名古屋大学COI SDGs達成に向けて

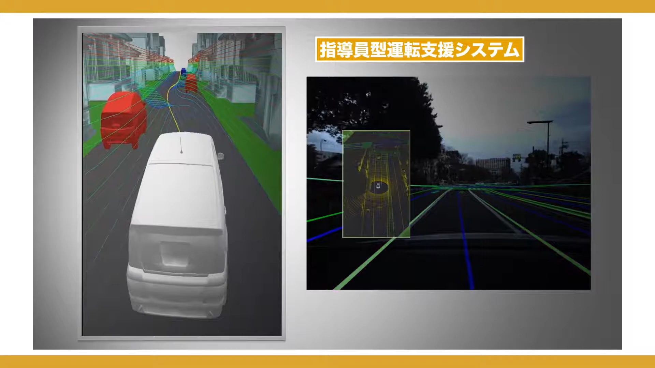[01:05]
危険を察知すると直接ドライバーに伝えて誘導したりさりげなくハンドルやブレーキを操作して安全を確保する